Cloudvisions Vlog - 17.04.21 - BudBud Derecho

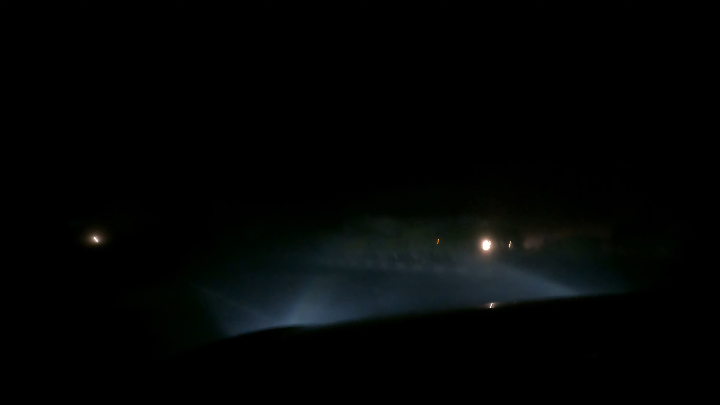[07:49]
Visibility is almost nil. And massive storm, massive. This is massive, absolutely. Don't dikta nite parbe.